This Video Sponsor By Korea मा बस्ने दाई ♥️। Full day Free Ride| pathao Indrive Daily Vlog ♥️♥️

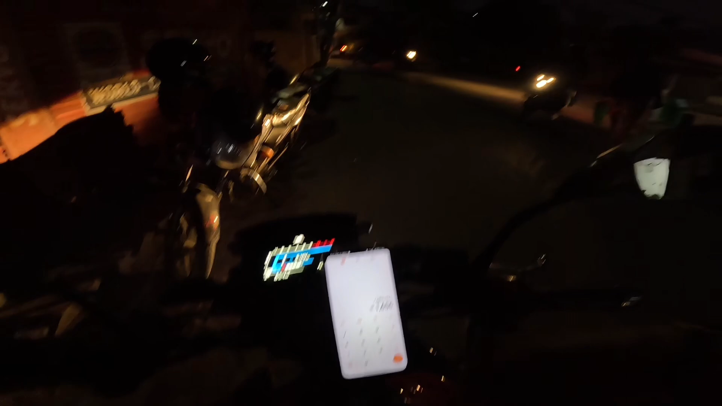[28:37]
अझै पठाउलाई कमिसन पनि दिनु छ त्यो ठिकै चाहिँ केही फरक पर्दैन होइन पठाउमा चाहिँ इन्ड्राइभमा चाहिँ मैले कति राइड कम्प्लिट गरेँ भने